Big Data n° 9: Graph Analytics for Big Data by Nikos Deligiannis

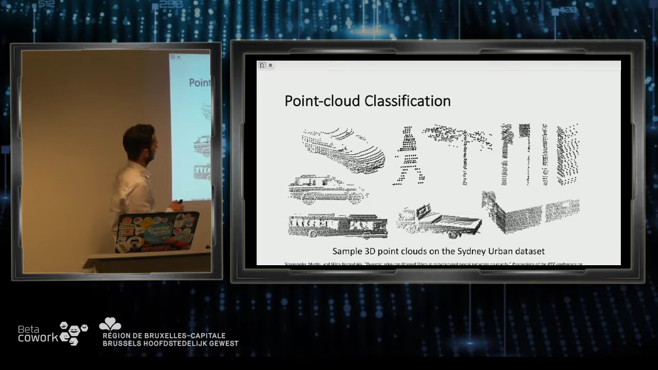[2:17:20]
Okay, and then you can see that by using these methods, you can classify that this is a car, this is a car, this is a car, another type of car. But you can see that those structures here are similar compared to this structure.
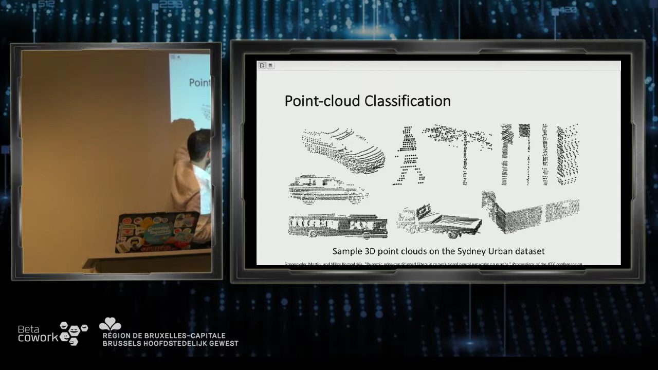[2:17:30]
Okay, you are basically using the properties of the graphs to be able to understand similarities, latent dimensions across the different points, okay?
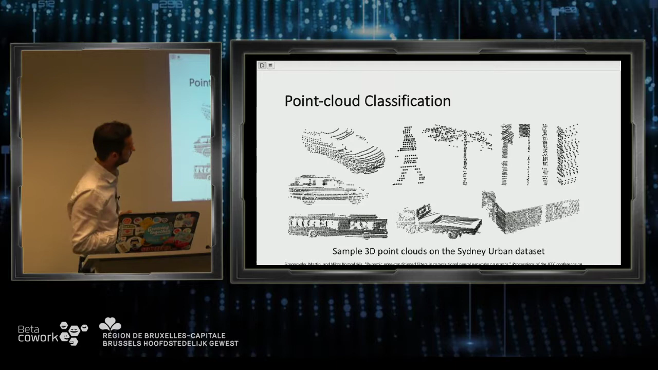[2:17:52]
So basically, I don't know what this thing is, but I guess it's some kind of a building. Might be, yeah.